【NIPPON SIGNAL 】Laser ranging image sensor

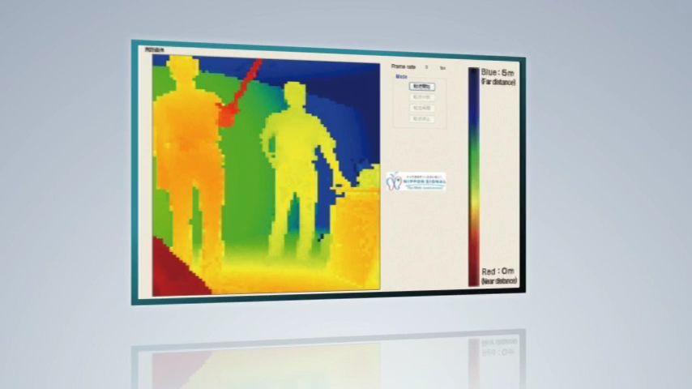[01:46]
can be adjusted externally according to the application as it